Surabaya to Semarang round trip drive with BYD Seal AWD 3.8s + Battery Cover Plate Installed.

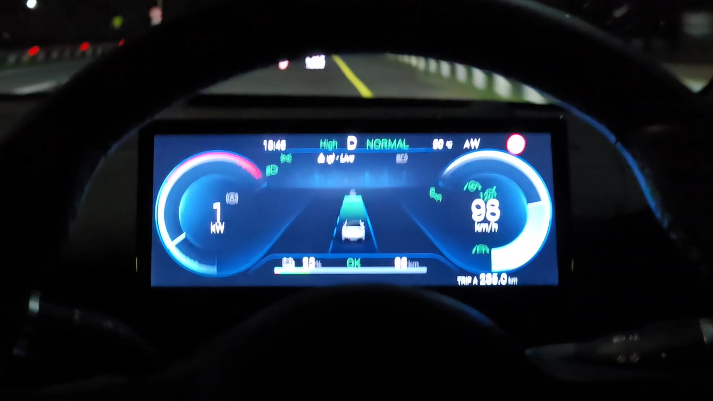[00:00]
Halo guys, ini baru pertama kali perjalanan menuju ke Semarang Saya akan berhenti di rest area 458B
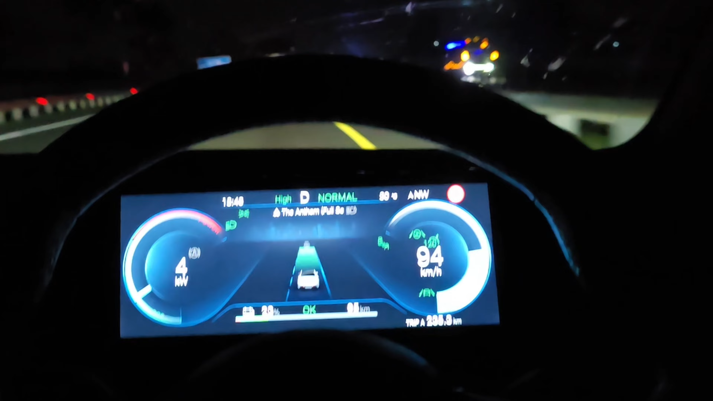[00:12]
Ini kurang 47 km lagi Range
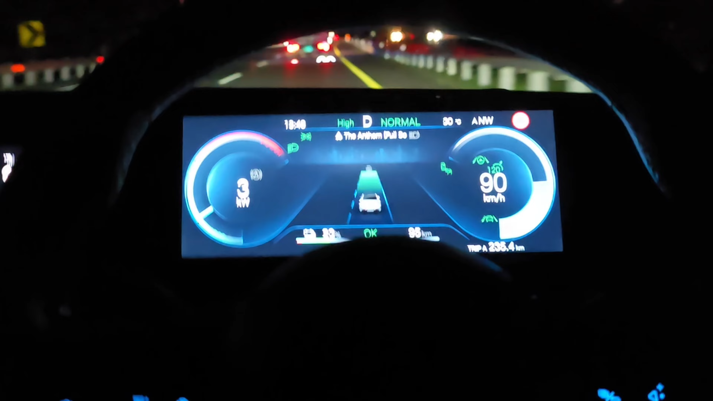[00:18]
nya tinggal 95 km 23% Ini